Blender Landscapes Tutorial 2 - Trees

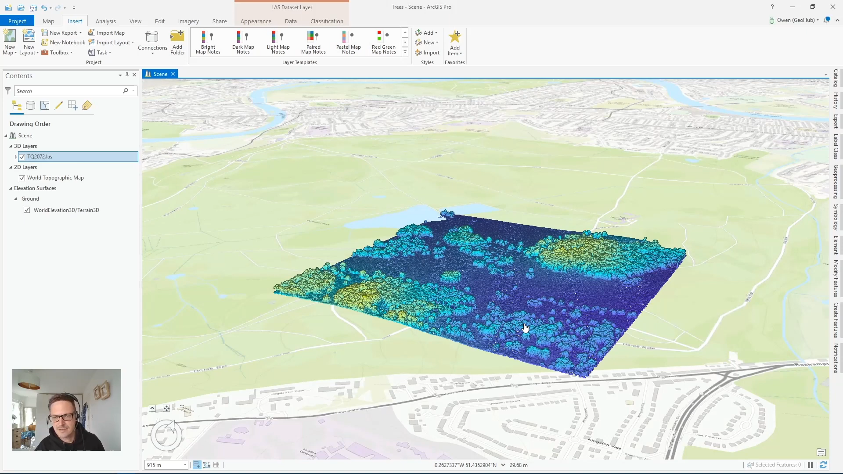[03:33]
is going to be derived from aerial lidar but using the point cloud version of the data which is in effect the war laser scan data what's useful about aerial lidar is that the points are classified by the type of feature so for example we can
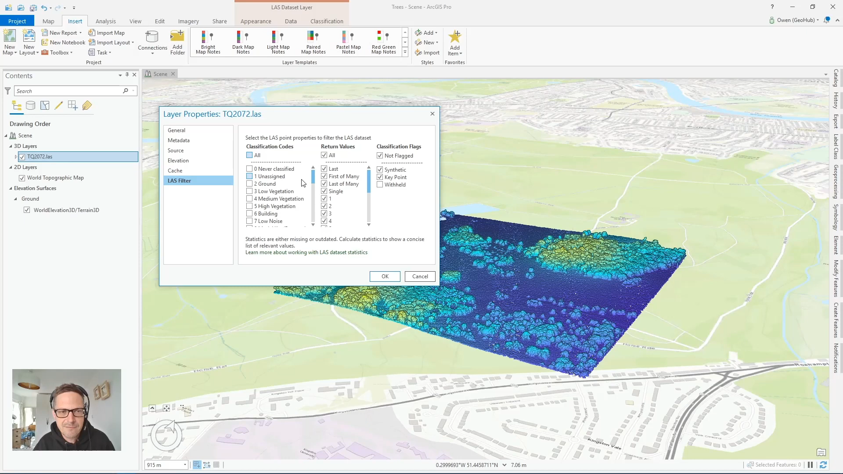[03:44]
filter our point cloud just to look at the high vegetation